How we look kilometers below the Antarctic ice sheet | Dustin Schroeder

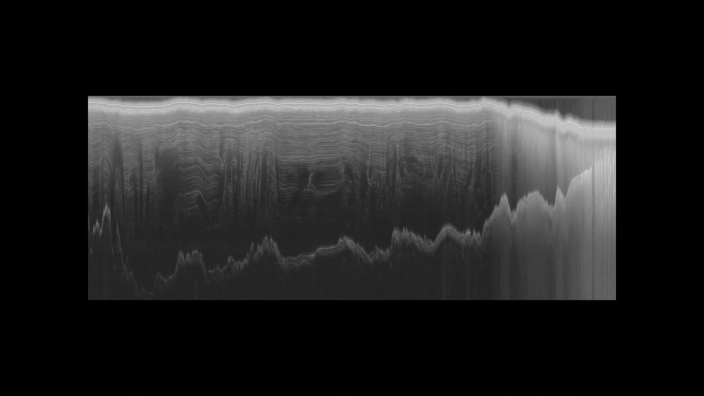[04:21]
This is a radargram, which is a vertical profile through the ice sheet, kind of like a slice of cake. The bright layer on the top is the surface of the ice sheet. The bright layer on the bottom is the bedrock of the continent itself.